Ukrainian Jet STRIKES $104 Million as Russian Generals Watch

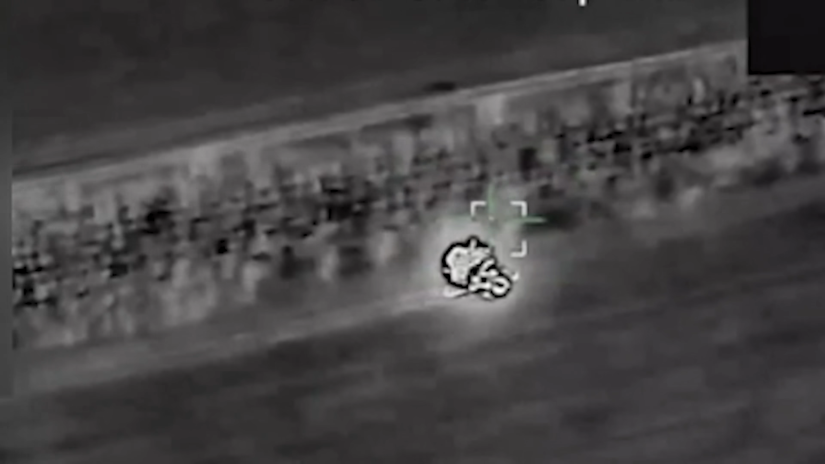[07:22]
The Tor-M2's radar cable burned like a fuse.
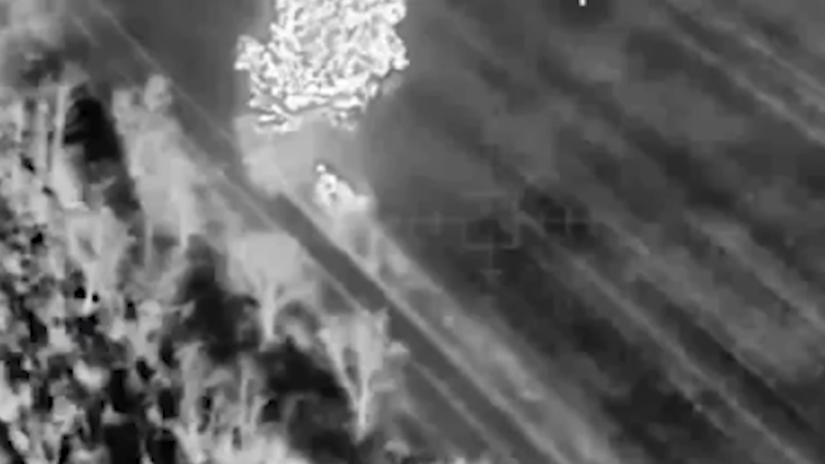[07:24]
The electronic jamming modules of the Avtobaza M truck melted like liquid tin.